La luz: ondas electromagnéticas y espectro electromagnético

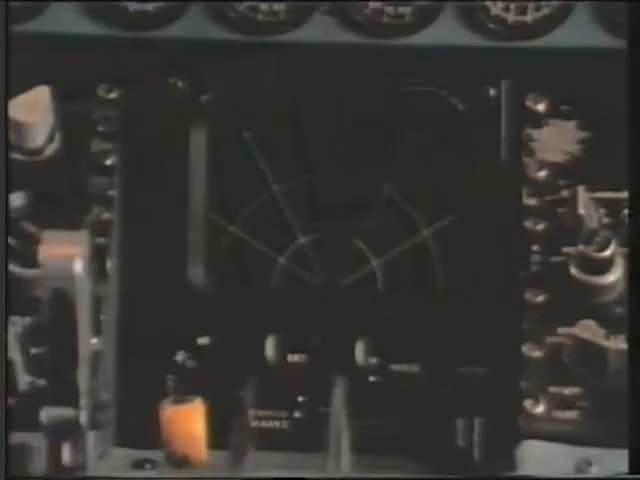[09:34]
Las ondas del radar se reflejan no sólo contra objetos
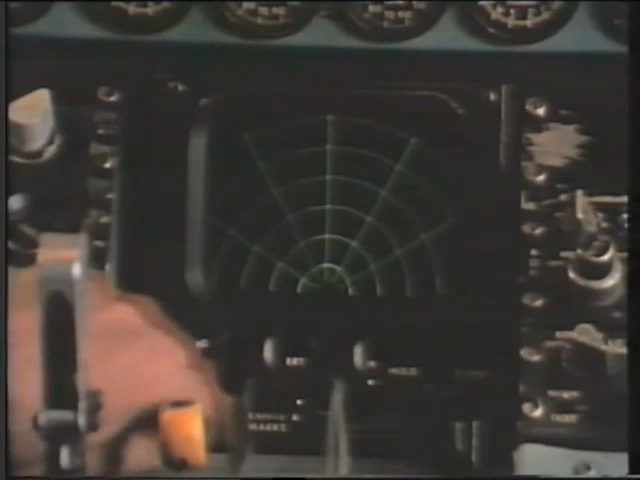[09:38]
sólidos lo cual es una propiedad que ha hecho del radar una ayuda indispensable en la
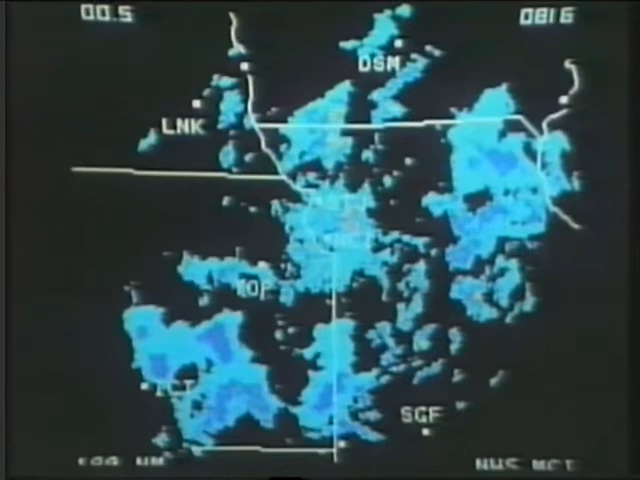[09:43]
seguridad aérea sino que también se las puede controlar para que se reflejen en las nubes